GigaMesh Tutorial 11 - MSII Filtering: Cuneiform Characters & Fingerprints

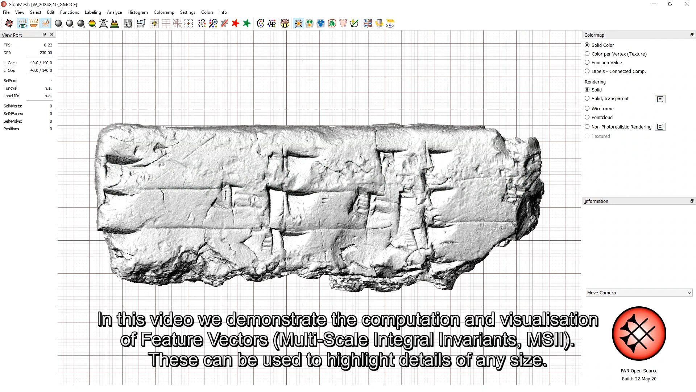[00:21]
These can be used to highlight details of any size. Today's example is a tablet of the Uruk-Wacker Collection of the German Archaeological
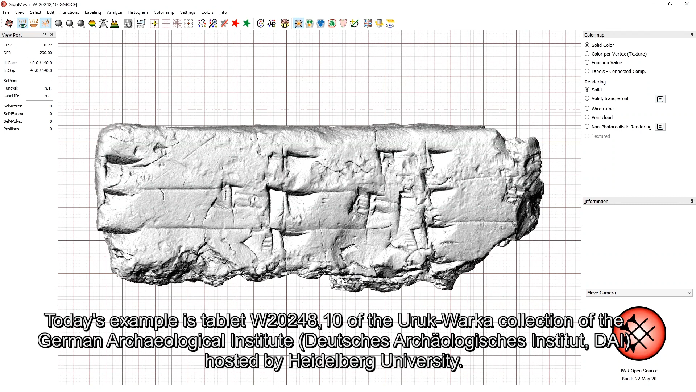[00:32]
Institute hosted by Heidelberg University.
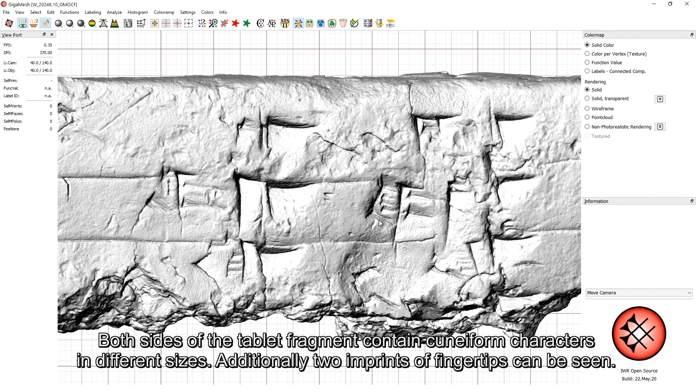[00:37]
Both sides of the tablet fragment contain cuneiform characters in different sizes.
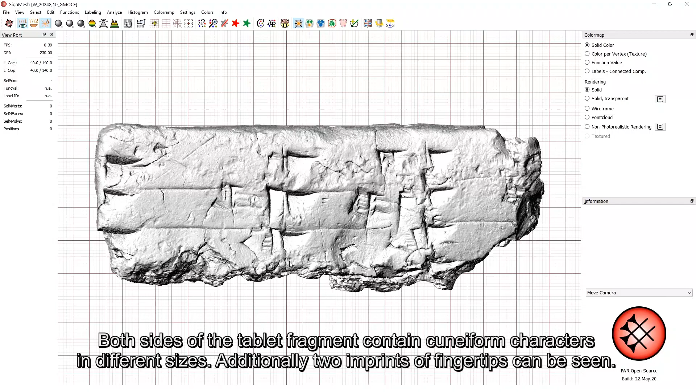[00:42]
Additionally, two imprints of fingertips can be seen.
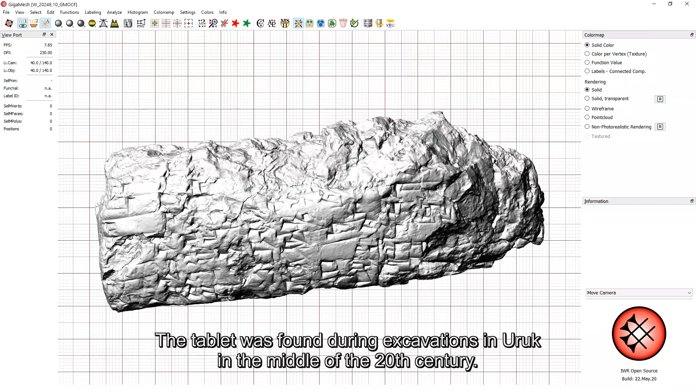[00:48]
The tablet was found during excavations in Uruk in the middle of the 20th century.
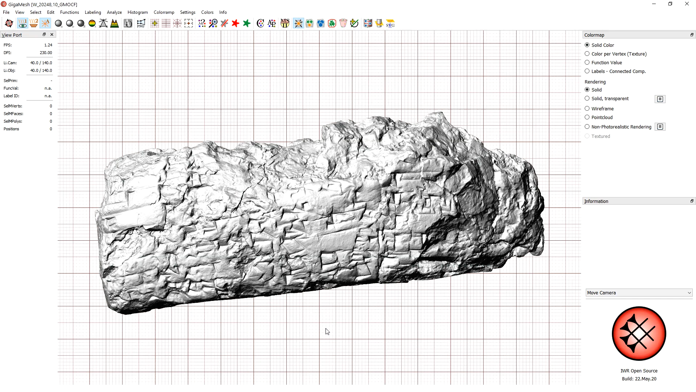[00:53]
Multiscale integral invariant feature vector computation is started by clicking the MSII button. Make sure the mesh is cleaned before this step.
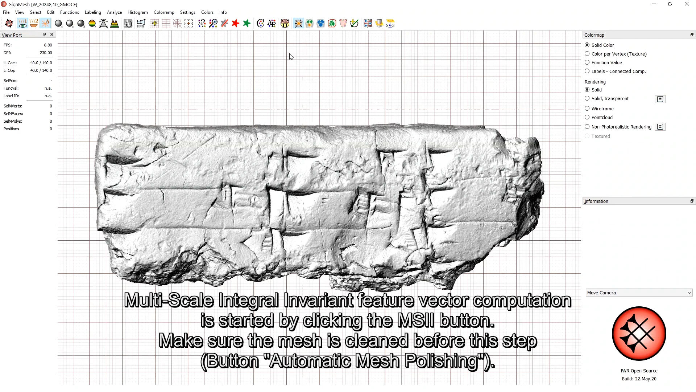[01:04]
This can be done via the button Automatic mesh polishing. Type the maximum size of the surface features you want to detect, usually in millimeters corresponding to the background grid.
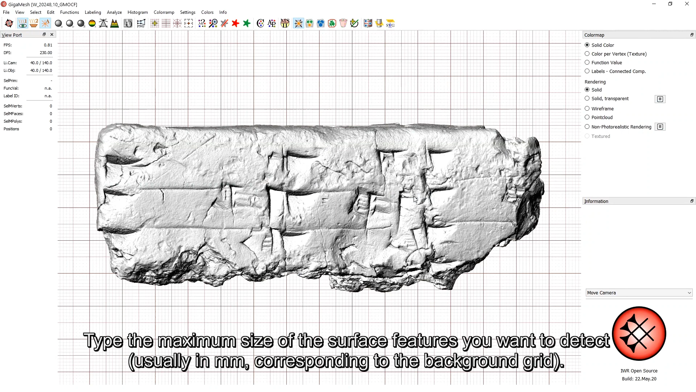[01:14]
It is possible to measure the size of the feature of interest using two or more positions.
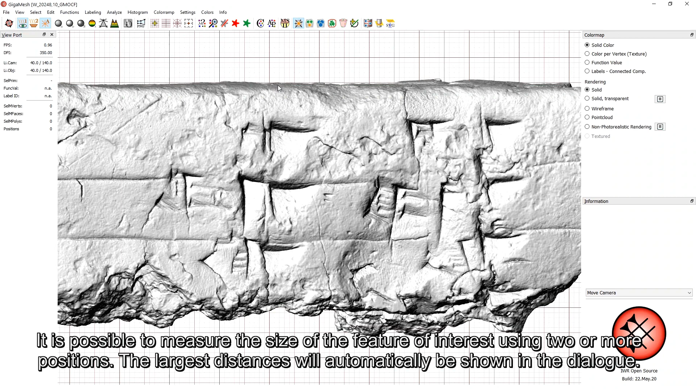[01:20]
The largest distance will automatically be shown in the dialog. Hold CTRL to activate the selection
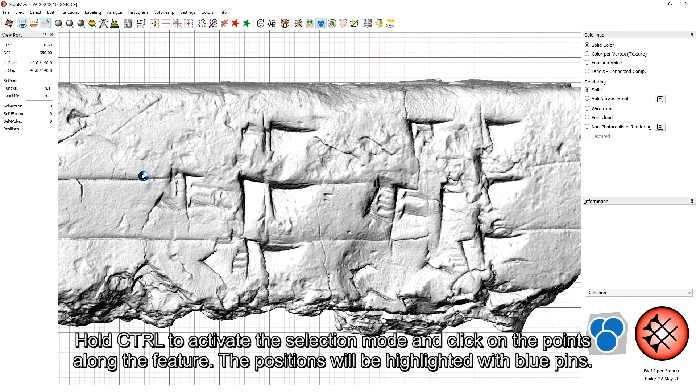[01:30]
mode and click on the points along the feature. The positions will be highlighted with blue pins. In this case, we want to highlight the width of the cunei, which is Latin for wedge.
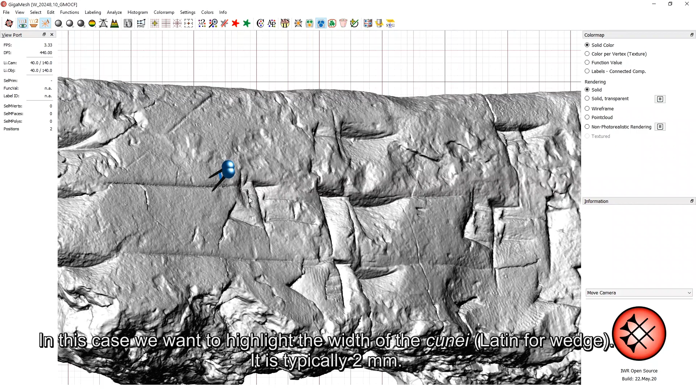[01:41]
It is typically 2 millimeters. The value of the feature size can be changed to compute uniform filter results on multiple files. After clicking OK, you can select whether the computed file should be saved.
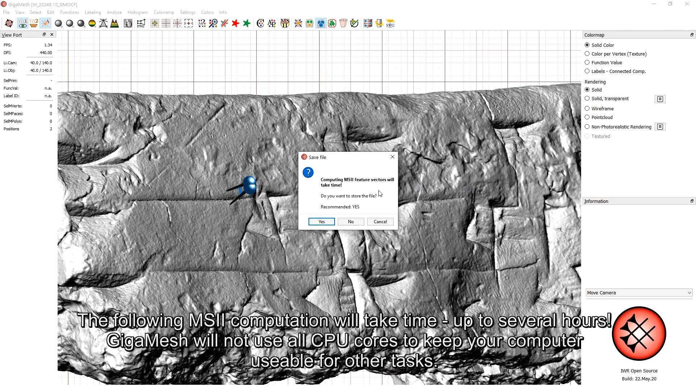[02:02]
The following MSII computation will take time, up to several hours. Gigamesh will not use all CPU cores to keep your computer usable for other tasks.
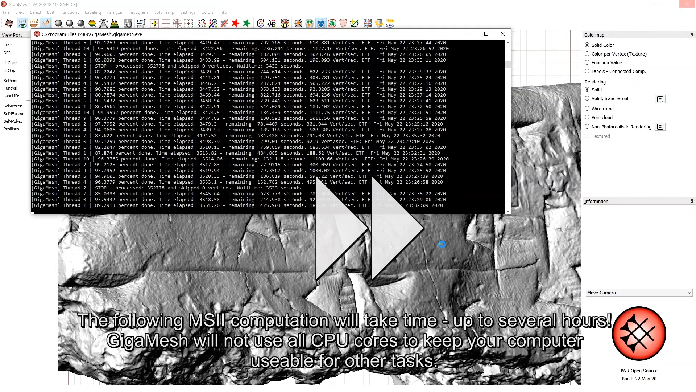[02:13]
By default, the computed curvature is shown using the hot color ramp.
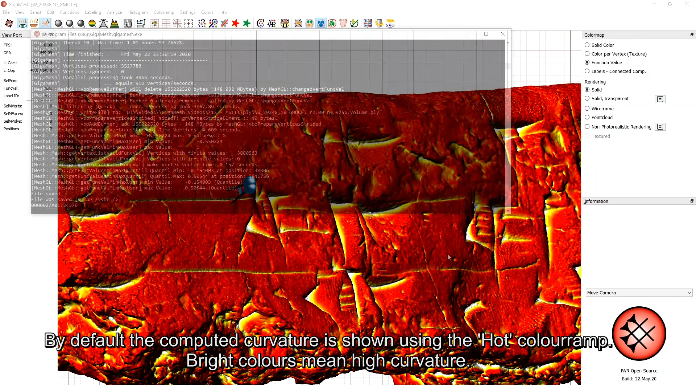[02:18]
Bright colors mean high curvature.
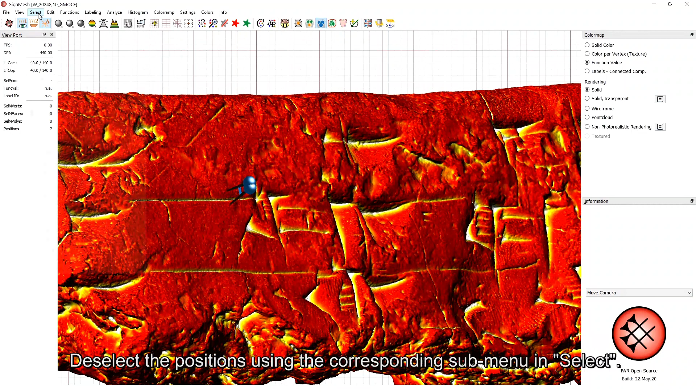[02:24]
Deselect the positions using the corresponding submenu in Select. The colors represent the local curvature of the surface. To mimic tablets treated with toxic ammonium chloride,
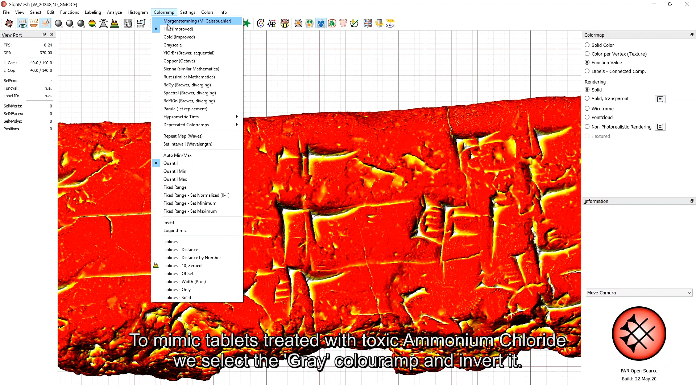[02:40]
we select the gray color ramp and invert it.
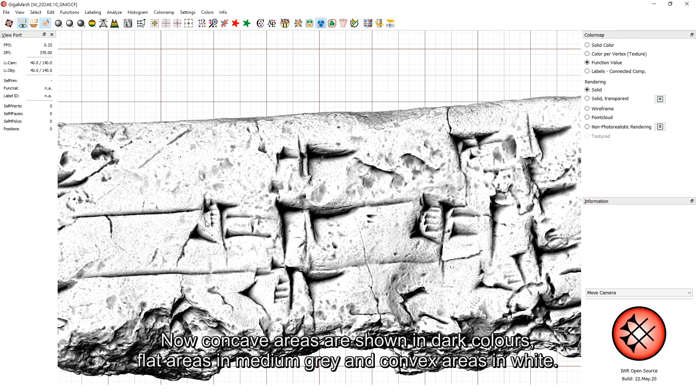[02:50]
Now, concave areas are shown in dark colors, flat areas in medium gray and convex areas in white.
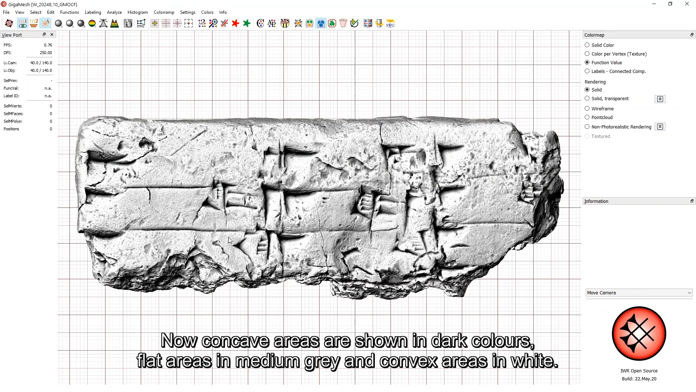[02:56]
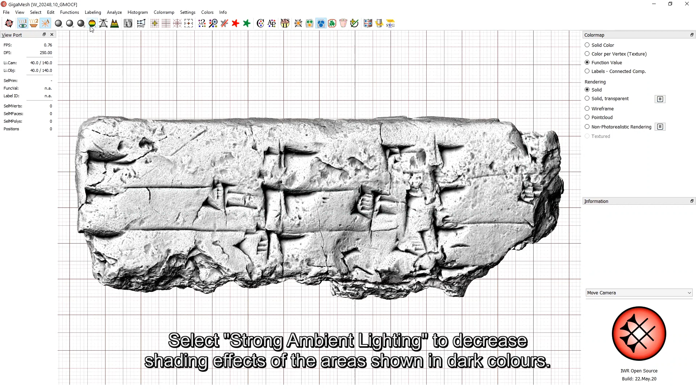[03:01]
Select strong ambient lighting to decrease shading effects of the areas shown in dark colors.
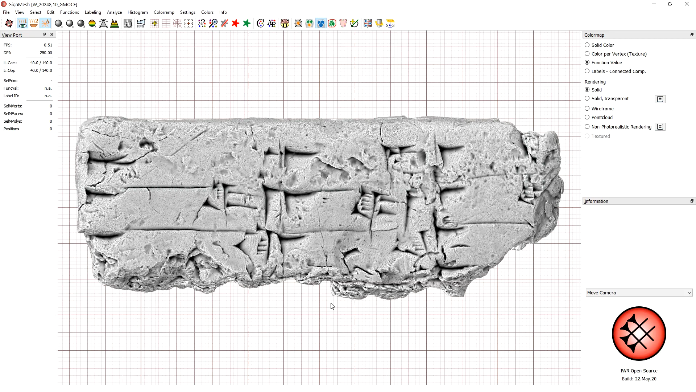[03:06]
It is possible to save the current visualization of the function value as color per vertex.